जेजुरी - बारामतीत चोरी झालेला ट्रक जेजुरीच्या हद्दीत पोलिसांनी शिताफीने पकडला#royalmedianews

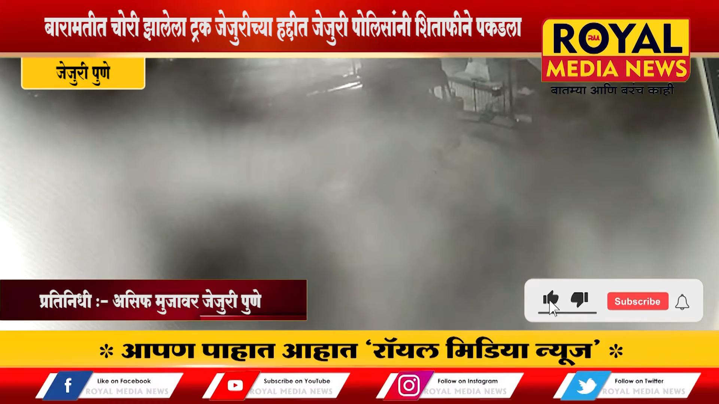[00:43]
रस्ते वर 2 अउज़द वहने उभी केली तरी देखेल ट्रक चालकाने एका सलून दुकाना नी होटेल चा वाजुने ट्रक पुने चादिशेने गेला,